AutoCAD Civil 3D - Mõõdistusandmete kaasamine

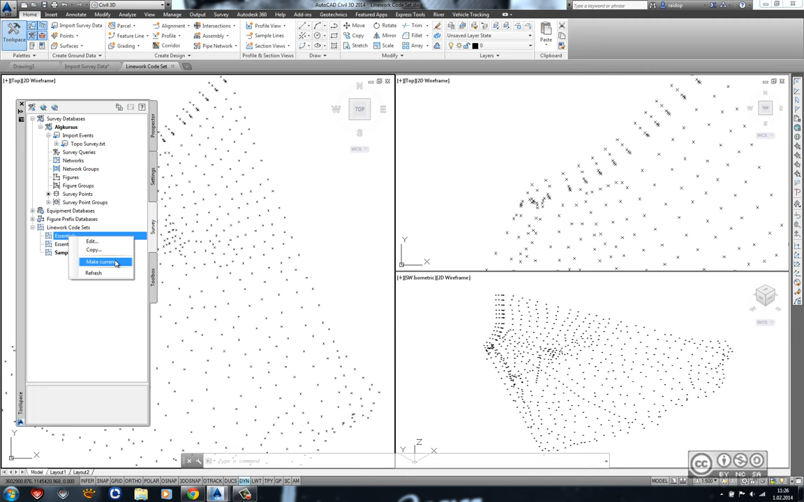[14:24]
ka nüüd erinevaid valikuid üks nendest on essentials sõlduvalt siis vastavates nimetustest mis ma olen paras juba annud teen siin parema klõpsu ja ütlen et kasutatagu seda ehk siis make current seejärel kuvatakse seda ka tumedamas trükis nüüd teen veel kord siin parema klõpsu ja ütlen edit ja siin ma peaksin tähele panema nüüd neid erinevaid kirjeldusi mida me eelnevalt ka tekstifalis lahti rääkisin et mida tähendavad need lühendid nii et sisuliselt toimub siin sidumine kuna need sidumised üldi hul põhinevad baseeruvad standarditel siis ongi mul võimalik kaasata erinevalt projektides eelnevalt paika pantud standard sidumisi ja kuna eelnevalt oli mul aktiivne sample sätte milles neid seadistusi
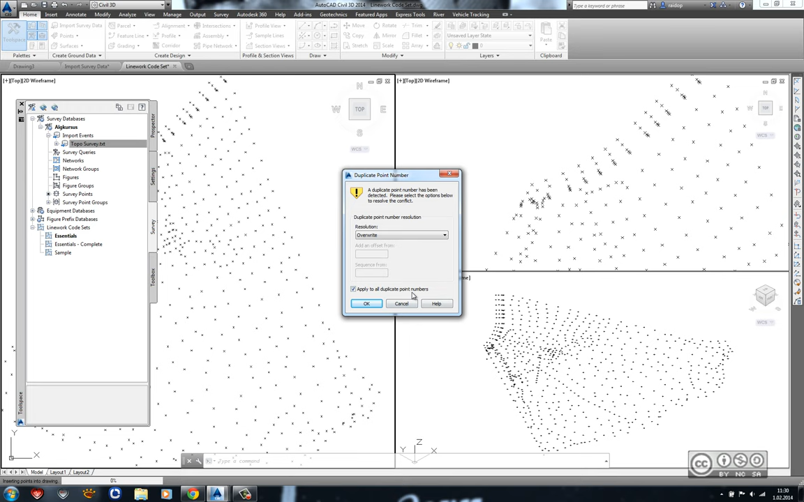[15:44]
mis ma soovin teha antud juhul siis overwrite ehk siis ülekirjutada ja panen ka tealoogi allolevasse kasti linnukese apply to all duplicate point numbers ehk siis kõikidele dubleerivatele punktidele tehaks seda sama ja klikin ok ja nüüd ma näen et sisuliselt punktide importimise käigus luakse osaliselt ka joon graafika loomulikult nagu me ka sellet jooniselt näeme siis mitte kõik
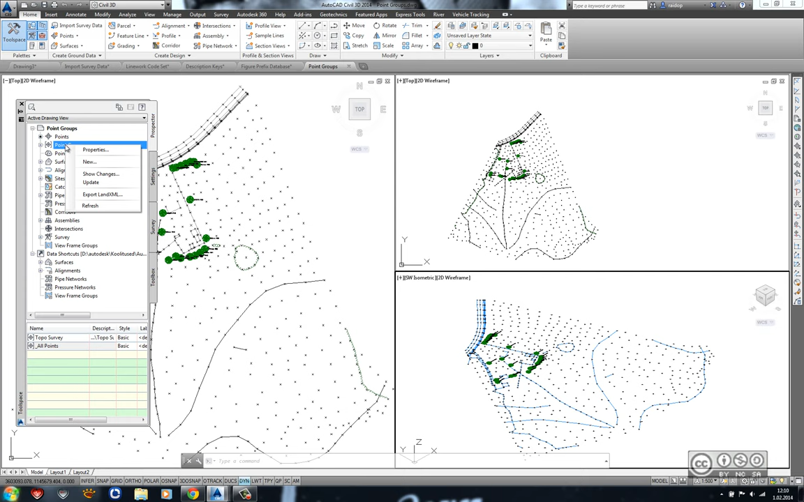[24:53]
peal ja valin New esimene paan Information ja lahter Name siia ma panen mingi iseloomuliku nimetuse oletame et Horned punkti stiilina Point Style ma valin Basic ja Point Label Style ma valin None teisesõnu ma ei soovi silti lisada seerel lähen paanile Raw Description Matching ja rida kus ma näen BLD valin selle linnukesega